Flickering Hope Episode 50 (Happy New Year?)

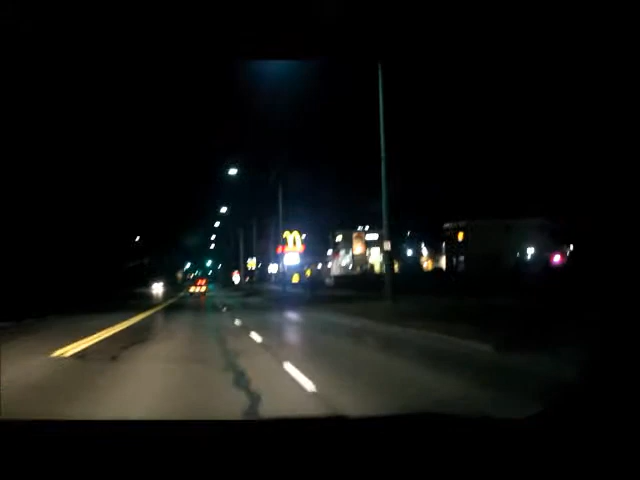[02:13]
We'll make two videos. There's McDonald's. I didn't actually upload a video yesterday. Because I didn't record much. We drove all the way home. Using cruise control for the first time. I had some memories. Tim Hortons. Yeah. No, I didn't upload a video yesterday. I'm recording again. Me? Yeah. I don't need to record my face, but you won't be able to see me. You'll be like, hey, I'm Matt's brother.
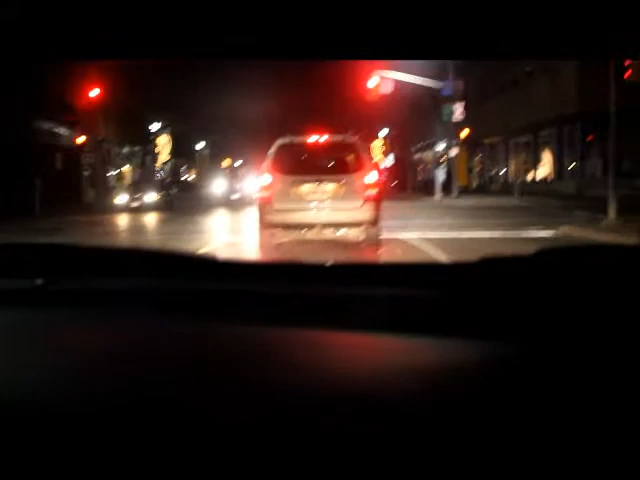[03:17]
They have a lot of lights on there. Drive by on the sideline. You know what I mean? On the side? It's not ready. The road just passed the park. Whatever that is. Same. Not right here. The usual. Yeah.
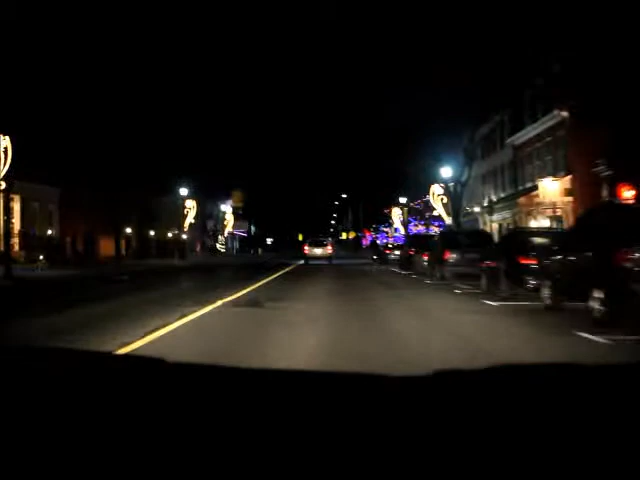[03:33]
What is it? Church Street? Something like that. Park Playhouse.